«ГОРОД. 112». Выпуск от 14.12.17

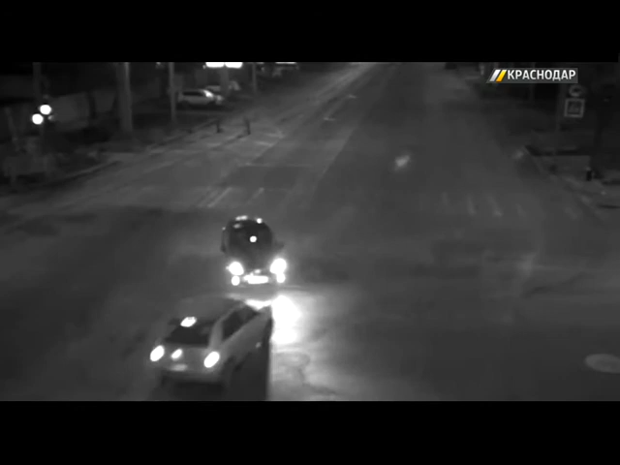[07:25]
Лихачная Северная и Тургенева в одно мгновение лишают себя возможности маневра.
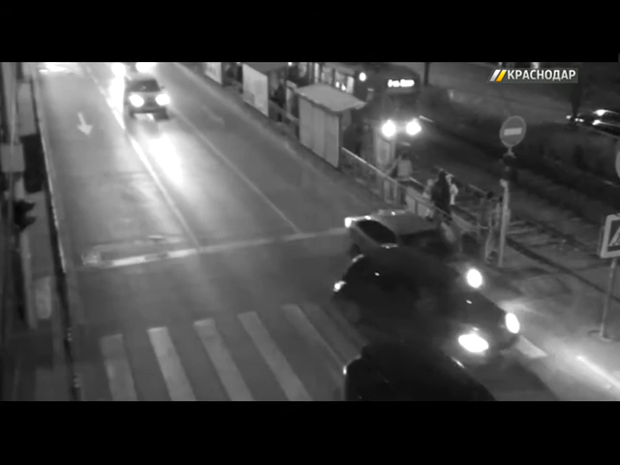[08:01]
Только вот незадача на эту же полосу смещается его коллега, едущий впереди. Это все, о чем мы успели рассказать к этому часу через несколько минут в нашем эфире.